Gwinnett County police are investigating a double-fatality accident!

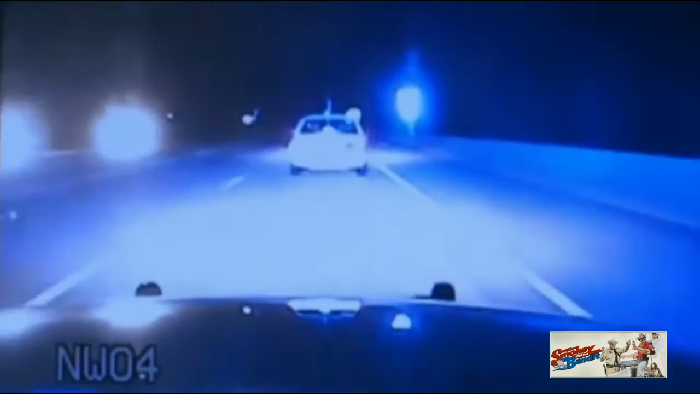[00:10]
headlock at Gwinnett County Line. It's Tennessee Tag 593-93 Hotel. 593-93H. It's a white crown pig.